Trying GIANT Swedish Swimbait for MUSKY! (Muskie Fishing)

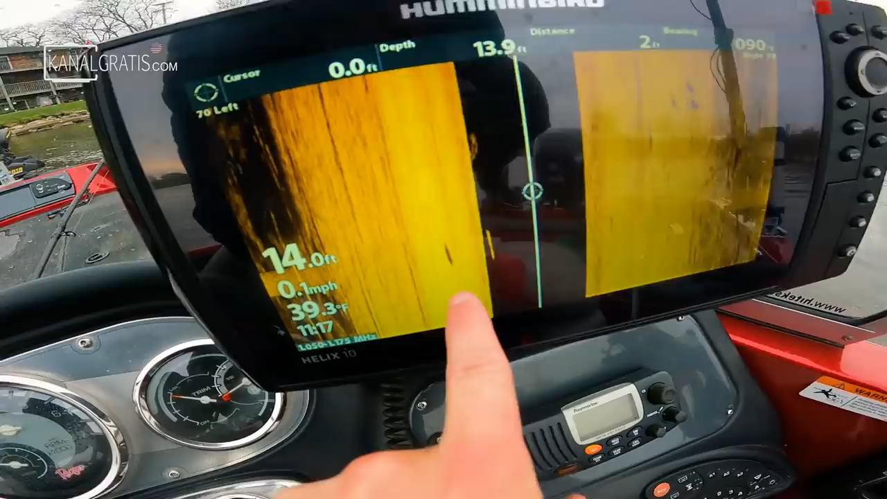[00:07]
On screen: water 39.3°F, speed 0.1 mph
That's the shadow. You can faintly just see the fins kind of hanging off the back there.
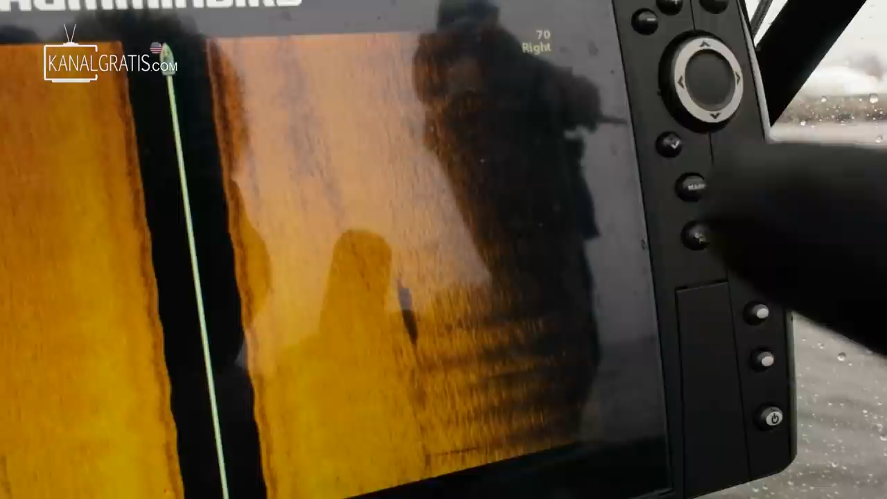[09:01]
I mean, we're seeing them on side imaging quite a bit, and we've caught two fish, had two other chances at fish.
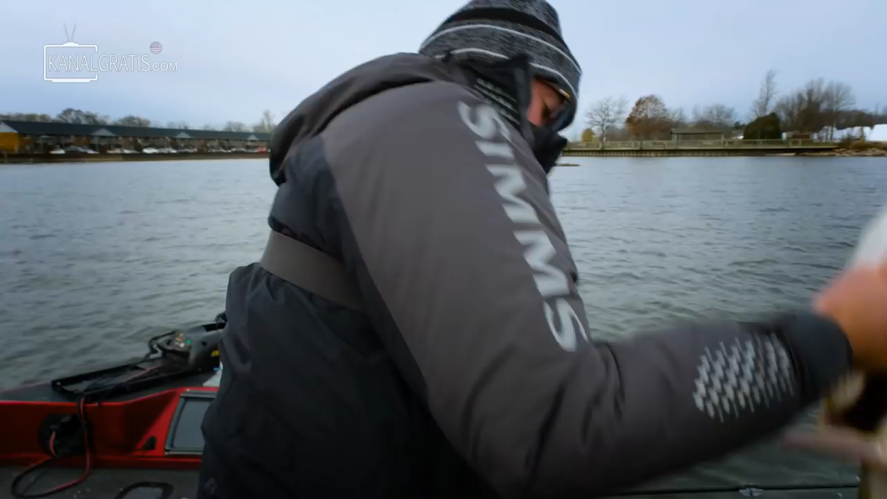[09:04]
So, this is a hot spot. We're going to stick it out and hopefully get more fish in the net. Oh, you just had one come in. Is that it? Look at that. Oh, yeah, right there, right there. Somebody did. It's high. It's right at the back of the boat.
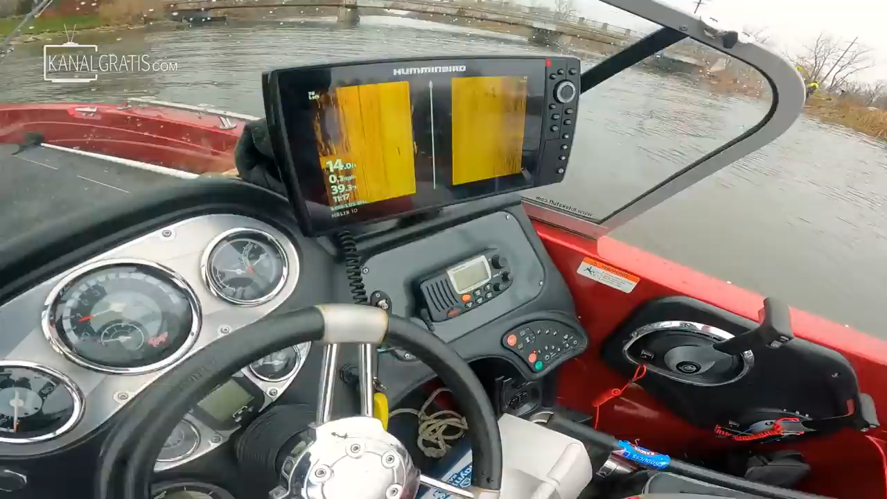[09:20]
So, I just looked at side imaging and noticed that's the fish.
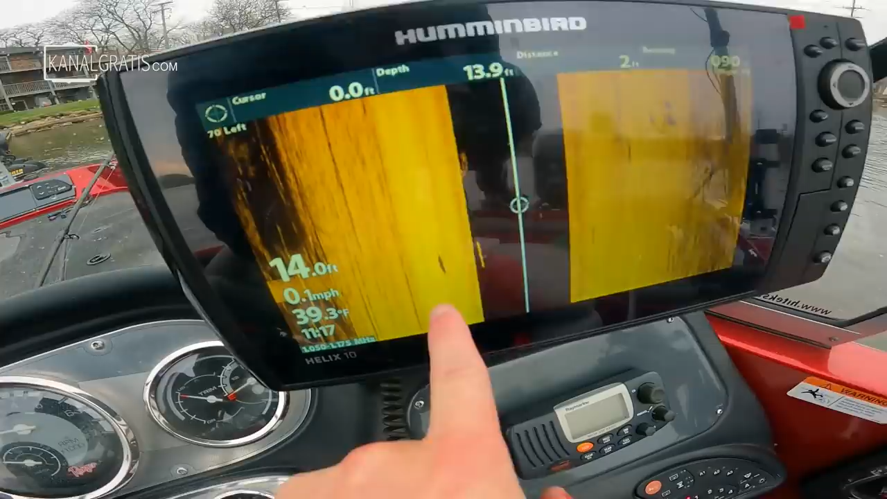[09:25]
On screen: speed 0.1 mph
That's the shadow. You can faintly just see the fins kind of hanging off the back there,
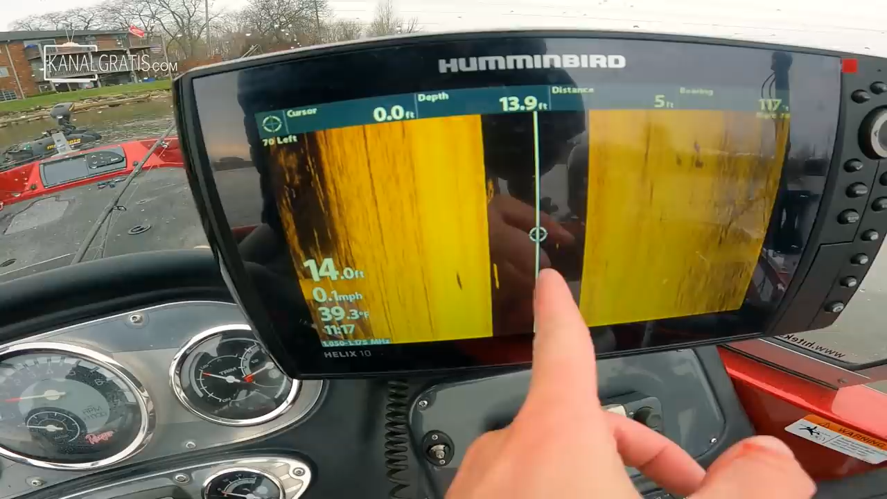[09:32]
but since that's reading right underneath that left side of the boat, that means that that fish probably just came in on somebody's bait.
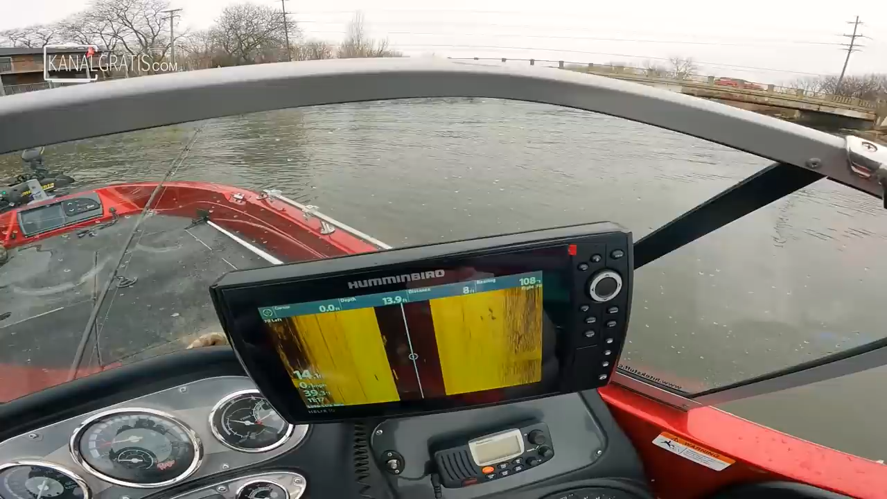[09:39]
It's obviously murky water, so we can't see everything perfectly clear, but what I can see are the fins of a muskie.
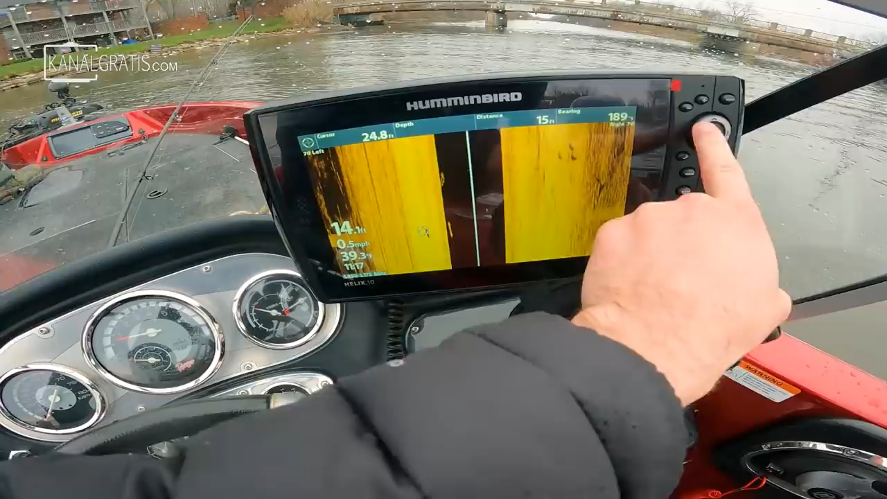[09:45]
On screen: water 39.3°F, speed 0.5 mph
If I zoom in on that, you can see that's the head of the fish. That's the back fin.
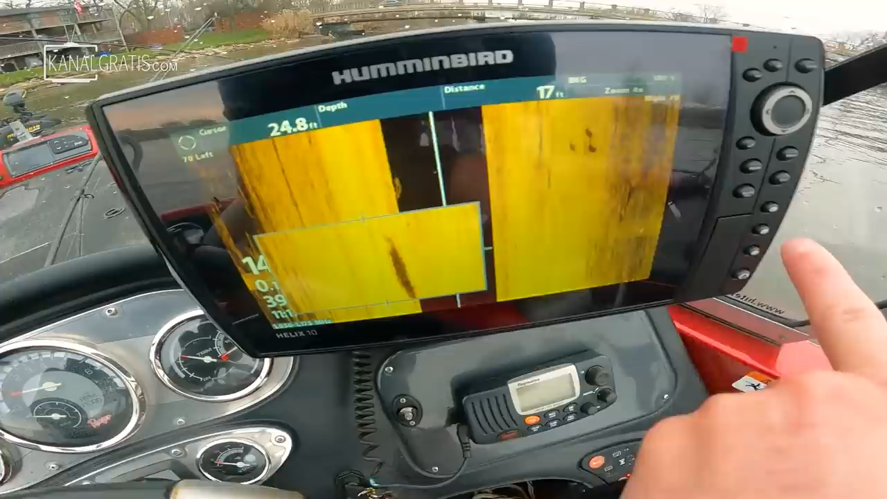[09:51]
On screen: depth 24.8 ft
So, we've seen quite a few fish on side imaging. It's nice to have confirmation that there's a decent amount of fish. Of course, we caught one. So, keep that.
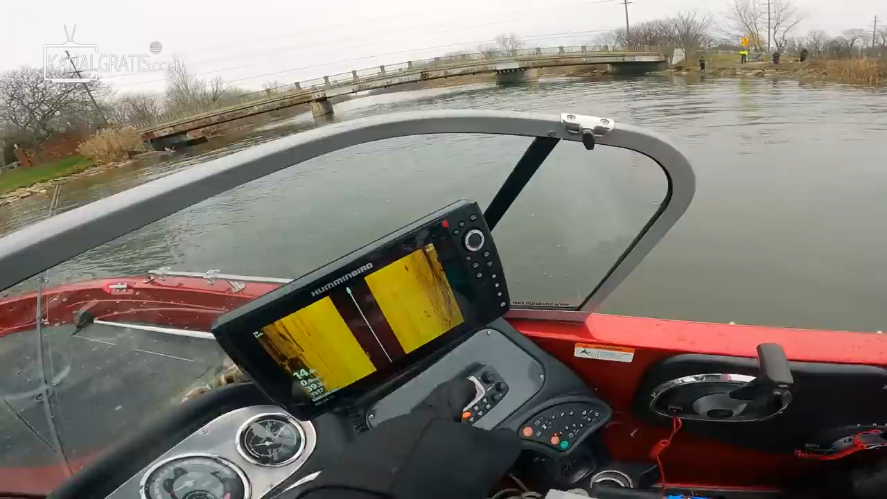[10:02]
Oh, look at that. There's another one out the right side.
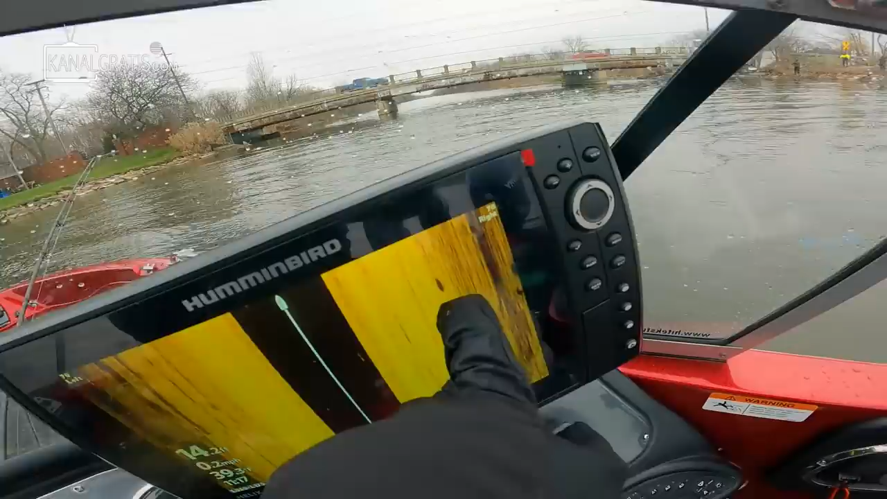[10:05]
Lots of fish up here. Let's get back to work. Well, there's nothing quite like coming in from muskie fishing in a snowstorm with Christmas lights in the background.